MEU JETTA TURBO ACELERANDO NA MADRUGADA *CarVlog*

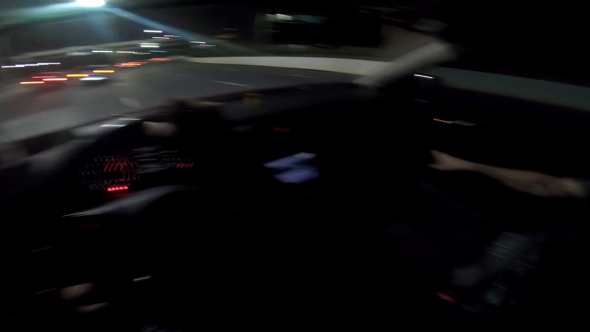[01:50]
Olha, rapaziada, pra quem não sabe onde a gente tá... A gente tá na marginal... Aqui a velocidade é mais alta, por isso que eu estou desacelerando e acelerando... Mas sem passar o limite da velocidade da via...
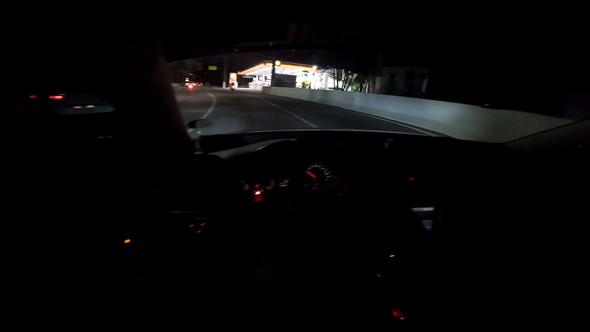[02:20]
Aqui é onde a gente faz a gravação dos Project Cars... São todos aqui... Neste posto... Tanto pra quem assiste os Project Cars... A gente pega essa saída aqui... Vem nessa reta... E acelera top... Lembrando vocês que... Ah, aqui não tem ninguém, né? Tá fechado...
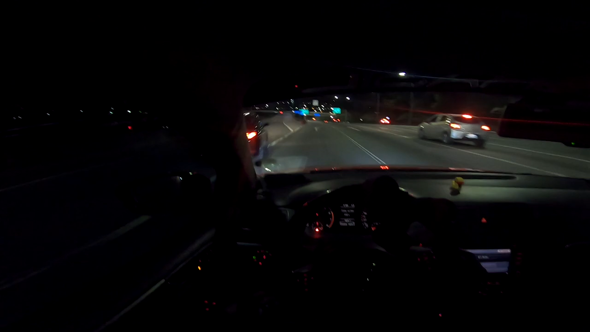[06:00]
E ó rapaziada, pra quem tiver interesse Vai ter corrida na área 011 Arrancada Eu vou estar lá, vou gravar Quem quiser aparecer no canal Também dá uma acelerada É só ir lá, lá é lugar sim da Top Speed Aqui a gente segue no limite da via Aqui é uma pista boa, tá de madrugada E aí dá pra você curtir muito mais Olha o brother aí Acontece né pai
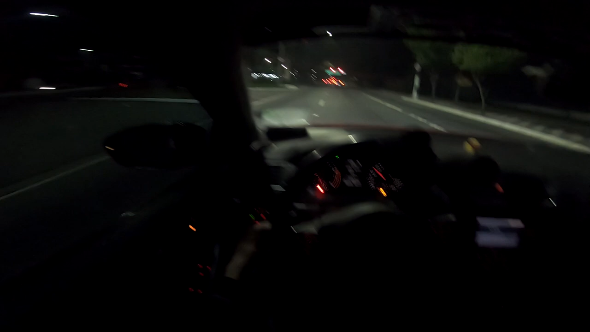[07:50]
Do porquê que não estava rolando A gente vai também fazer nossos eventos de novo Lá no Rei do Óleo de quinta-feira A gente vai fazer lá É um rolê da hora Pra quem quiser dar um rolê Ver uns carros Dá pra dar uma Uma adrenalina ali Que tem a Marginal Marginal é essa avenida que eu acabei de passar Pra quem não sabe Lá é uma É uma via rápida 90 por hora Então dá pra você dar umas Reduzidas e umas aceleradas
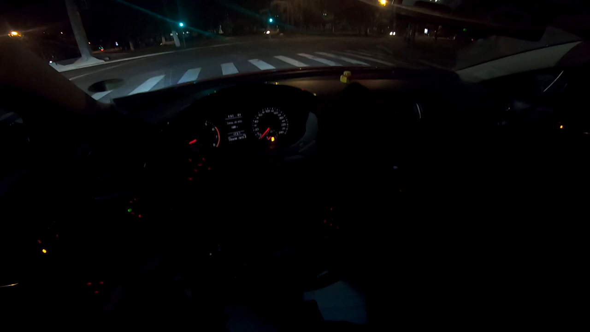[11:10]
Reduzir Acelerar É igual agora Vamos pegar o velocímetro Ali Vou até ficar de lado Pra pegar o velocímetro Então sair a 0 Certo Eu venho aqui E dou uma puxada Pronto Dei uma puxada Curti o carro Passei um pouquinho Do limite da velocidade Mas já freia Estou sozinho Não coloquei ninguém em risco Meu carro é preparado pra isso Se eu for falar Com a barra que vem falar Ah mas você tá acelerando Rapaziada Acelerar que esse carro aqui É 200 250 por hora